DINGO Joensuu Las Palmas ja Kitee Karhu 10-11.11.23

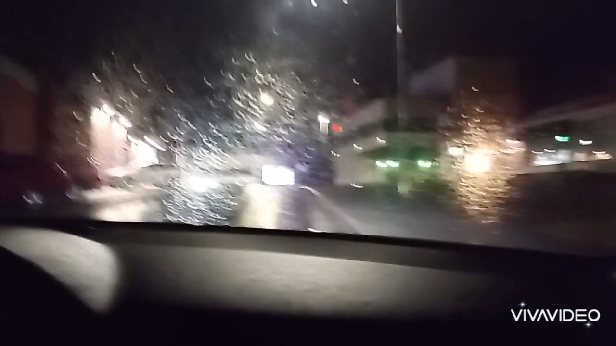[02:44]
Täällä on liian keskellä. Ei, just hyvä. Sieltä tulee joku auto. Mä nyt ajan tosi hiljaa. Joo.